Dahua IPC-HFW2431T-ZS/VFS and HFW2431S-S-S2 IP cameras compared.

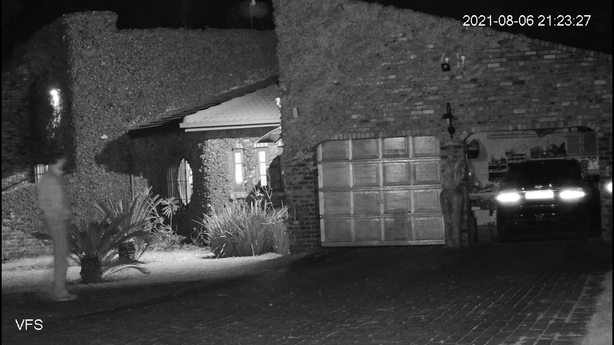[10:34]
So this is the best I could get it. And there you see me walking across. And now what I'm going to do is I'm going to shine a light into the camera. That's a 20 watt LED light. And you can see that it doesn't really bother the camera much. And there you saw me walking towards the camera. Now the ZS. This is the full picture. And now you'll see me walking towards the camera. Also with the light behind me. And you can see how powerful those LEDs, the infrared LEDs are.